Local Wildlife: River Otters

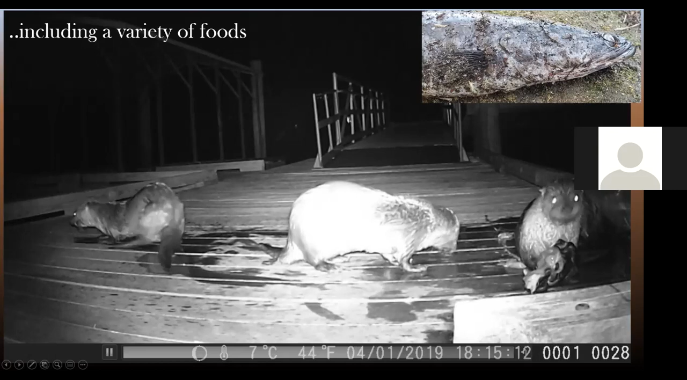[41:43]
See that little foot? And then you can see kind of that long eel-like thing in the back here. They do just seem to enjoy their food.
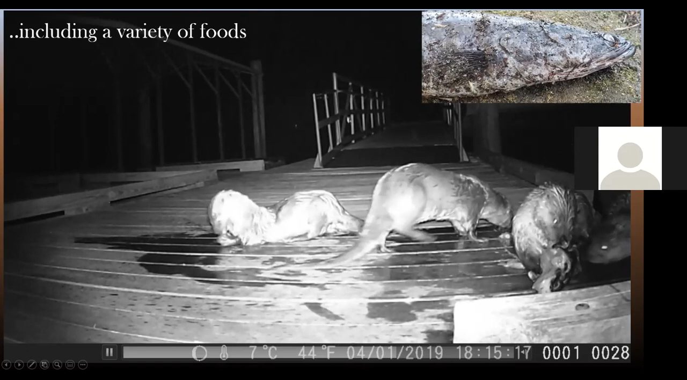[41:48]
I'm not going to lie. Now, this video, if animals killing other animals bothers you,
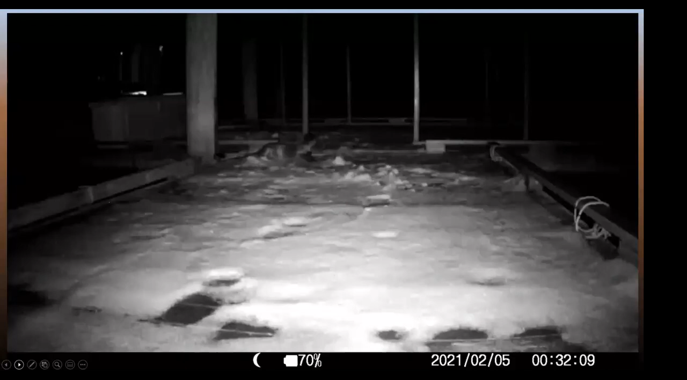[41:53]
I will say turn away for about two minutes, or a minute, because this is the first time I had ever actually gotten an otter with a duck, bringing it alive up onto the dock, which is interesting because I had only ever seen them bring out prey that was dead or dispatched. But in this case, it brought up a live flappy, flappy duck, and you can probably tell what it is if you look carefully. This is, of course, this is a winter.
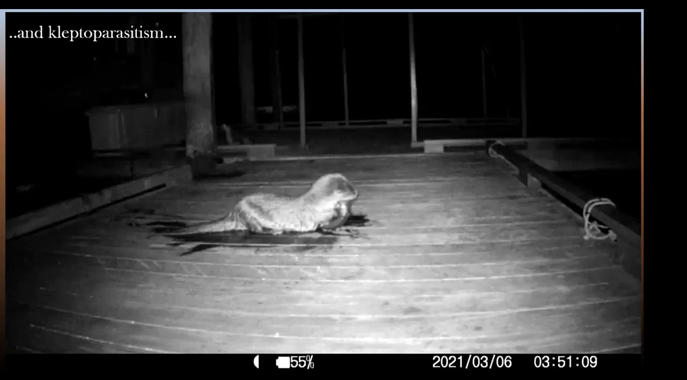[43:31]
I had no idea this happened, but this is a term kleptoparasitism, and it's exactly what it sounds like. It is kleptoparasitism, stealing, and parasitizing, like not benefiting the host. So watch carefully and you can even hear the vocalization. This was really neat. The guy in the back, he's so not helpful.
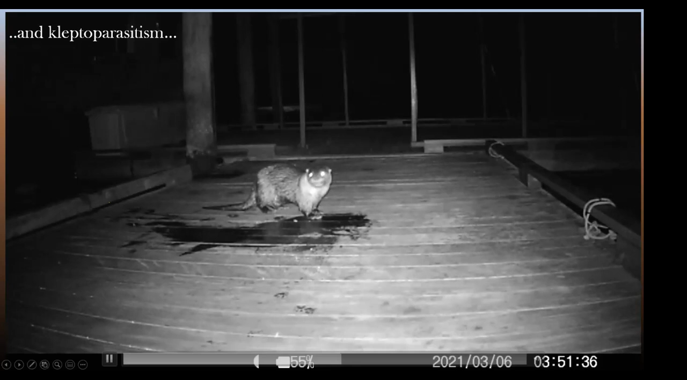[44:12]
And he just looks around like, what just happened? Where'd he go? Where's my fish? Dude, why didn't you warn me? All right. So I am going to rewind that just because it's worth watching. Now, I have several of these videos of raccoons stealing fish and the otter never fights. There's always this like chittering and he just gives it up. And I don't know if it's just doesn't want to fight. If you watch carefully in the back, you can actually see the raccoon crawl down the dock.
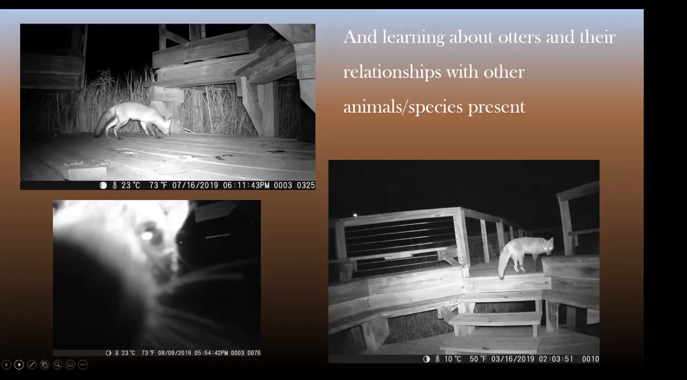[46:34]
And kind of the last thing that I wanted to share with you, too, was somebody had asked about the species that are found around otters. You know, I know we have other species in the area, but what's interesting is I started seeing a real correlation of those raccoons and otters. Right. But also foxes and other creatures. Right. And so what I started getting recordings of were foxes actually doing this.
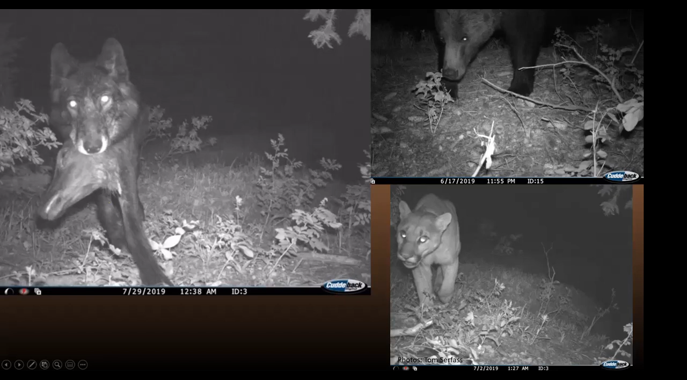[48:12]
In Yellowstone, they have shown that apex predators like wolves and bears and big cats will actually overmark otter latrines. They're not eating the scat, they're not, you know, doing anything other than just marking on it, which may be a really interesting tool in the long run for looking at species that are in an area apex predators and doing population counts, which I think is just, wow, okay, that's neat. And then somebody asked me, okay, wait, what's, what's up with this wolf, right? And I think that is either a deer or an elk head that it has in its mouth. I'm not 100% sure, but that's so cool.
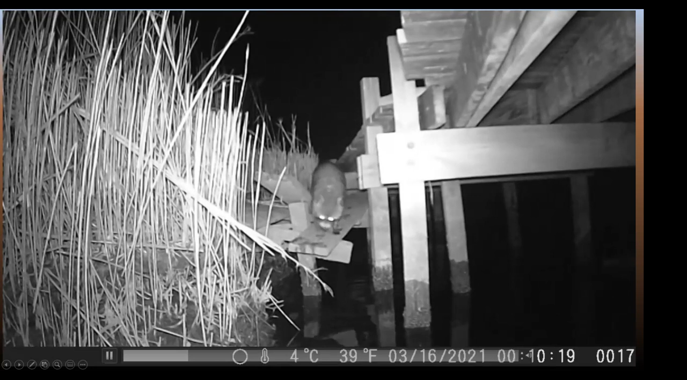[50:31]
Like if you check these guys out, they're wet and they're going back for a little dip and swimming from location to location. Right. And they're pretty good swimmers, but this is the same place where otters are coming up on the dock too. But I had never seen that before. So it's been really a neat tool for natural history, for exploring our habitats and ecosystems. Right.